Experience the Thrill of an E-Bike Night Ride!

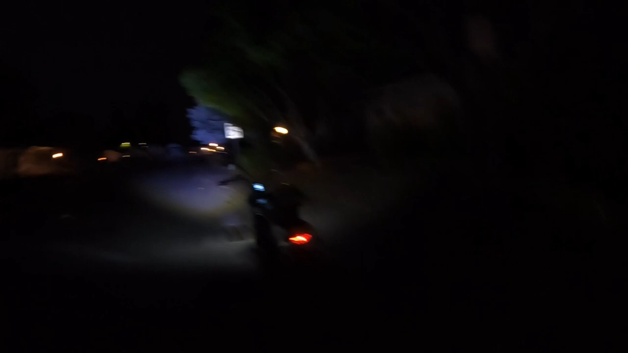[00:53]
but uh it works and then i'm wearing my hex nito e-bike helmet which has a headlight in the front as you can see there and the taillight you have three options you can have it
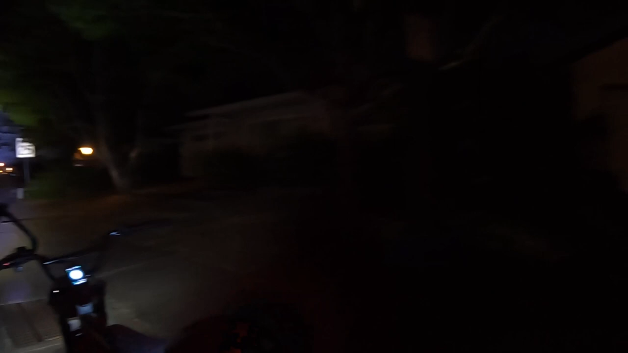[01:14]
like i have it there flashing then there's a solid and then there's another flashing light i prefer this one but so let me get my helmet on
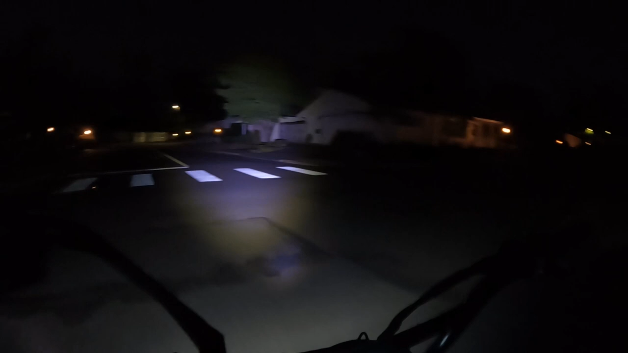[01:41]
so this bike has an awesome headlight
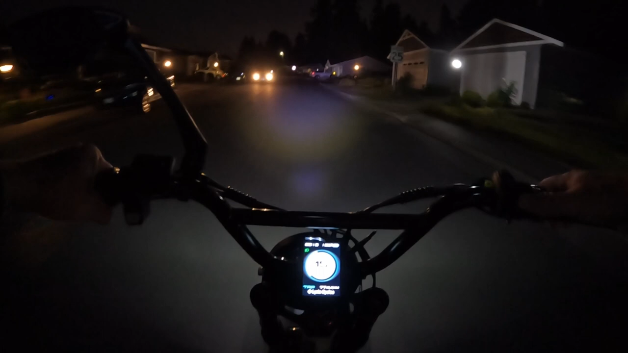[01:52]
i don't think you're going to find a better headlight for a bike as you can see the stop sign no problem uh it's important to have good lighting uh riding at night i don't do a lot of night riding so